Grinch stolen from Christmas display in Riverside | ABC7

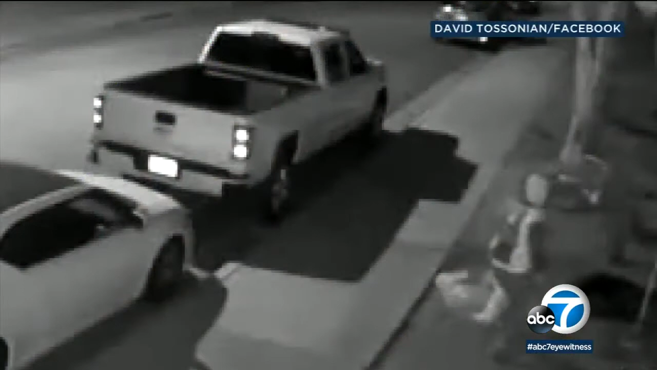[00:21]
They say this surveillance video shows it. The Grinch who stole Christmas, stolen himself. It looked like a female and a male, but I'm hearing that it's two females is what it looks like.